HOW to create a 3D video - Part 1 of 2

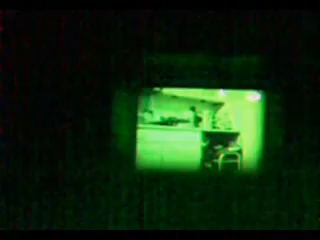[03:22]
Now I'm just going to check that the framing's near enough exact by looking at the electronic viewfinder,